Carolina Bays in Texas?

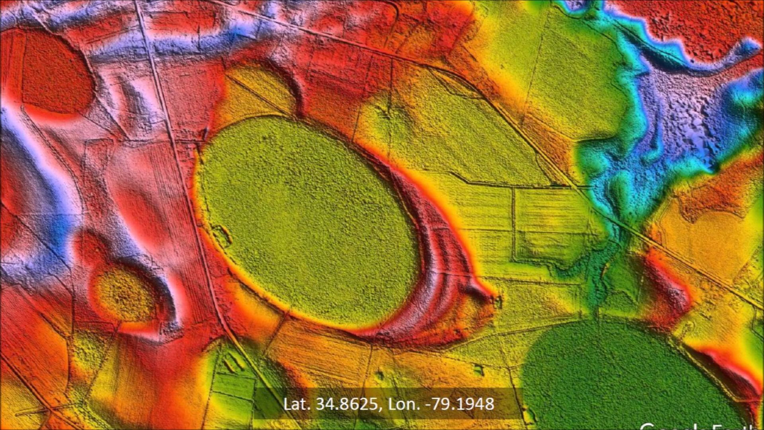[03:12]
The Carolina Bays have several distinguishing characteristics. The elliptical geometry of the Carolina Bays characterizes them as conic sections, and this implies that they originated as inclined conical cavities.
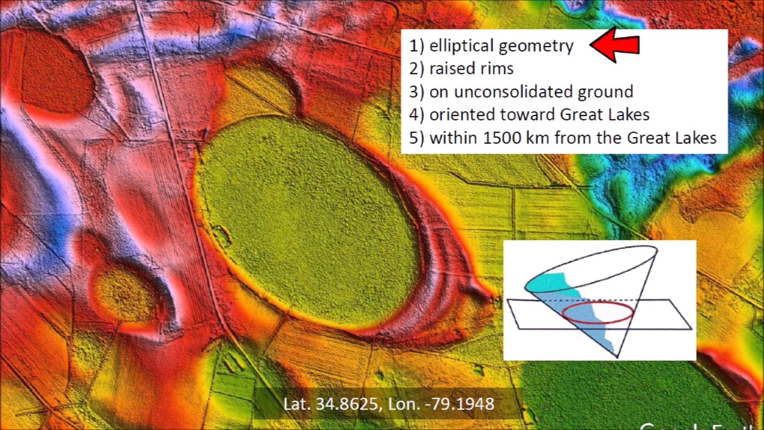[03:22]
The bays have raised rims that are characteristic of impact cratering. The stratigraphically raised rims are produced by compressive horizontal forces during the penetration of the projectile into the target and by debris ejected ballistically around the cavity. The raised rims are formed from the overturned flaps of the penetration funnels.
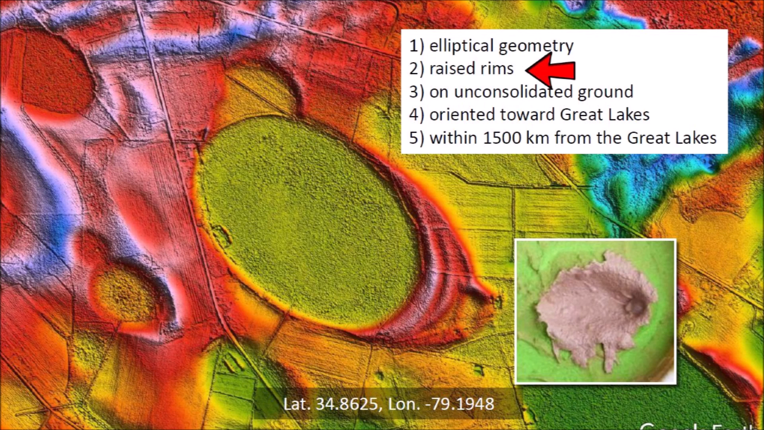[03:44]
The Carolina Bays occur only on unconsolidated ground that was liquefied by the seismic vibrations of the ice boulder impacts.
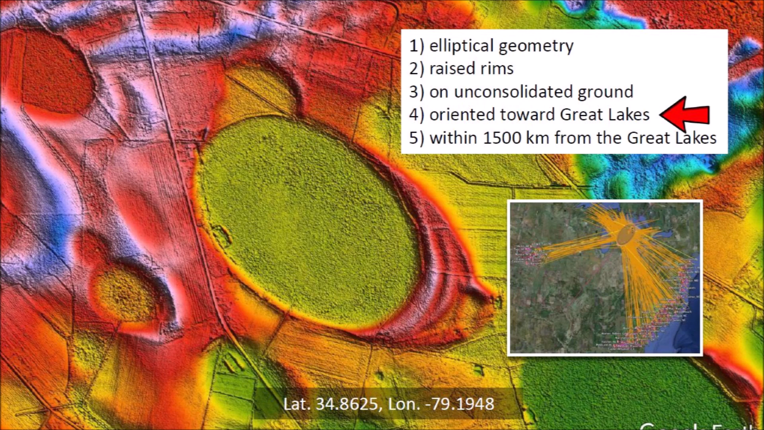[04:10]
The Carolina Bays are generally located within 1,500 kilometers from the Great Lakes, which is the approximate range of the ballistic trajectories.
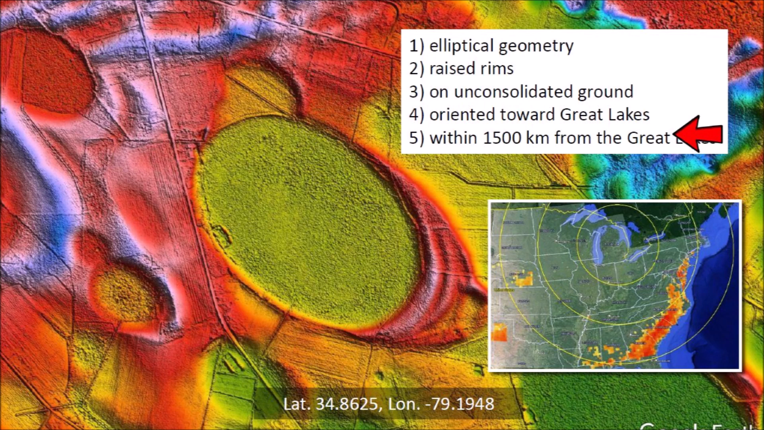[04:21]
The Carolina Bays have a wide range of sizes and they frequently overlap each other while maintaining their elliptical shape. This is a LiDAR image showing the structures catalogued by Michael Davias near Tulio, Texas in the Texas Panhandle. This is the same image without the markings. The colors represent the topography of the terrain with a color gradient that repeats every 10 meters of altitude.
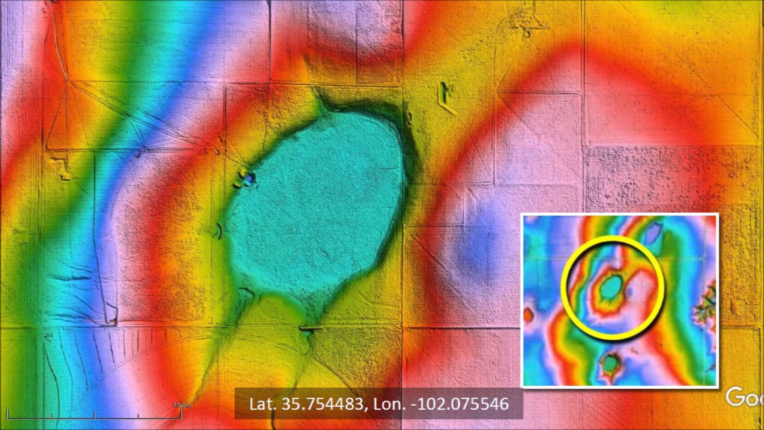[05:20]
The topography indicates that the basin has size that slope toward the center by about 4 meters. I used a program called Web Plot Digitizer to mark points along the perimeter of the basin.
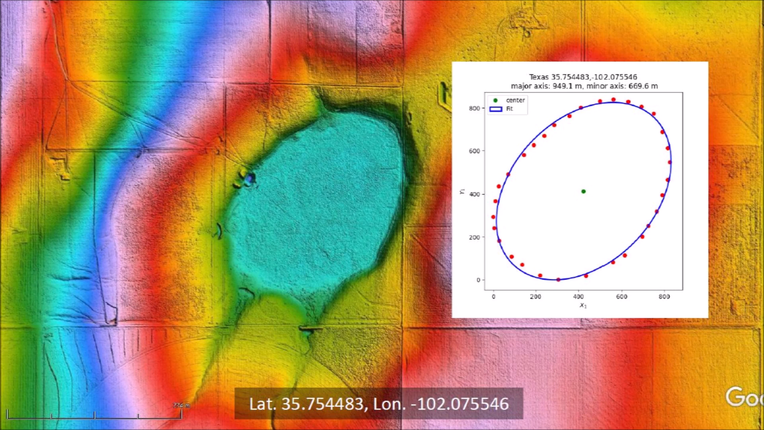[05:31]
I then fitted an ellipse to the points using a least squares algorithm. The fit is very good, so we can say that this basin is elliptical.
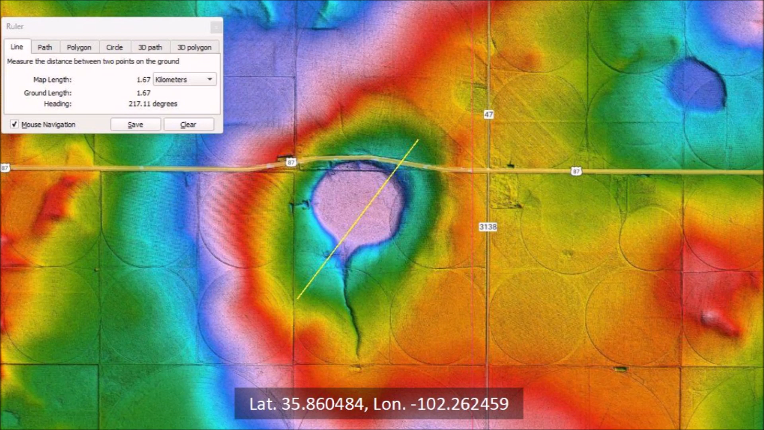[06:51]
The elliptical depression has a length of 1.67 kilometers and a heading of 217.1 degrees. Plotting the points along the margin where the topography color changes from green to yellow produces a remarkably good elliptical fit using the least squares method.